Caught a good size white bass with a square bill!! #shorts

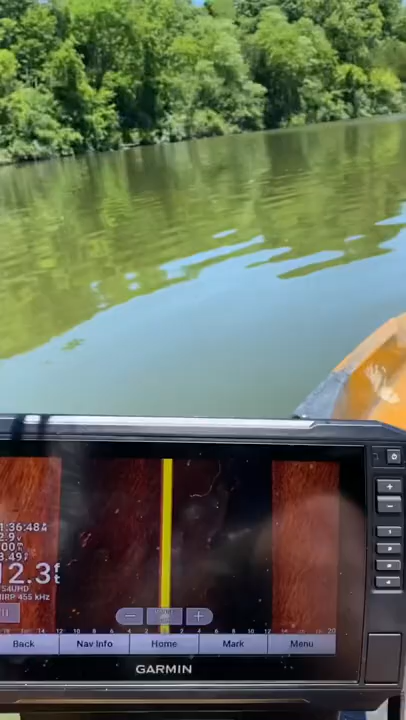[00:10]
we're marking all them you can see you're marking all the fish finder so yeah man a white bass let's get it going on let's have a good day today